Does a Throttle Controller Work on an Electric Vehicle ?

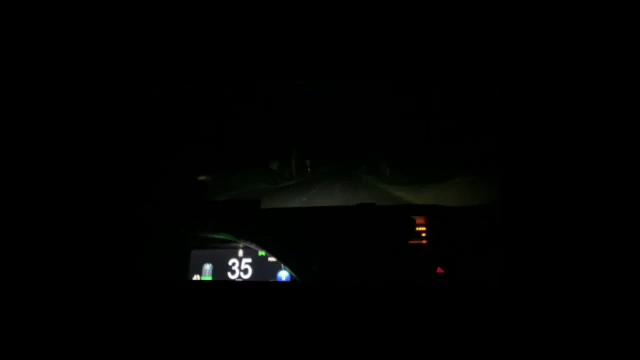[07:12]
yes I'm in disbelief but hello did you see at 42 miles an hour the wheels spun I am in sport plus point two and oh my god